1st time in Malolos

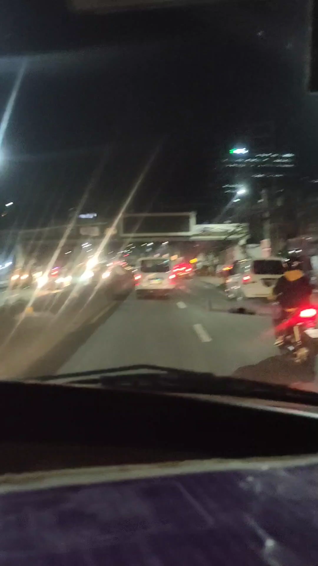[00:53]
kung mapapansin nyo, wala pong masyadong buong sasakyan, hindi pa masikip yung dali ng traffic At yun, kita nyo naman guys, medyo nagbabagal pero dila diretsyo naman
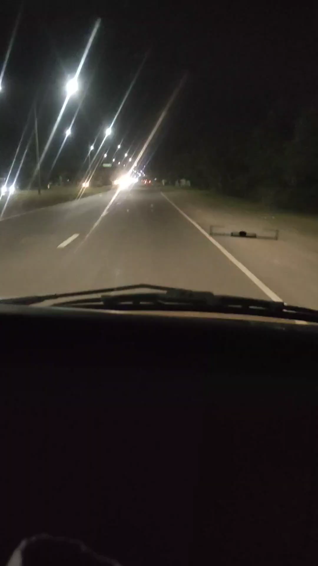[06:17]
na namin So andito na ulit kami Sa expressway Nasasak yan So ayan guys